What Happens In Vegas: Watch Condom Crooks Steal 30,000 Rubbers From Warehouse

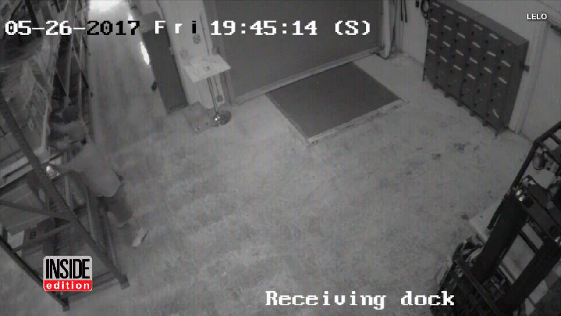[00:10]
which is why security cameras police say caught these thieves stealing 30,000 rubbers from a warehouse in Las Vegas, then going back for more.